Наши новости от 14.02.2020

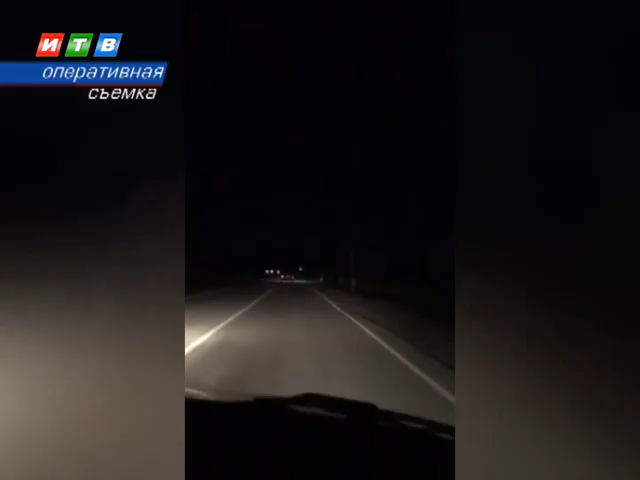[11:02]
Требования полицейских остановить авто водитель проигнорировал. Вместо этого прибавил скорость и попытался скрыться. Началась погоня. По трассе нарушитель доехал до ближайшего села, где и удалось остановить машину.